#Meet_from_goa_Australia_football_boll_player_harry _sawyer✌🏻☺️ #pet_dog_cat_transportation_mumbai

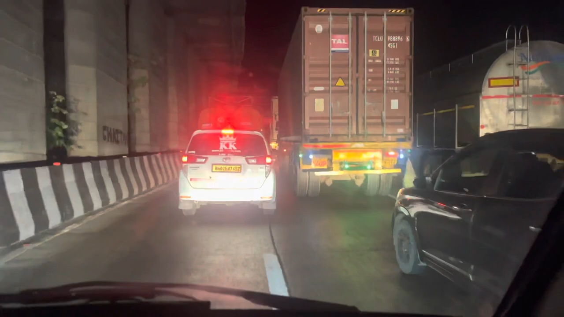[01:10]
आम्ही आता आहे लोणावळ्याच्या घाटामध्ये. तरी पण किती ट्रॅफिक आहे तुम्ही बघू शकता. हेवी व्हेकल चाललेत सगळे टोटली.